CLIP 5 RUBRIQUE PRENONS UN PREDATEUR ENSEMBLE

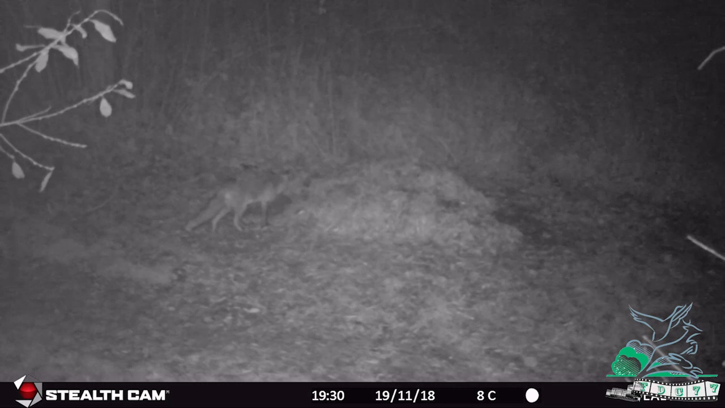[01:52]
Sur ce type de dispositif, vous pouvez très bien avoir un arc qui vienne, qui passe à travers vos pièges, qui vous déjoue. N'hésitez pas, quand vous voyez le périmètre, à multiplier là encore vos installations.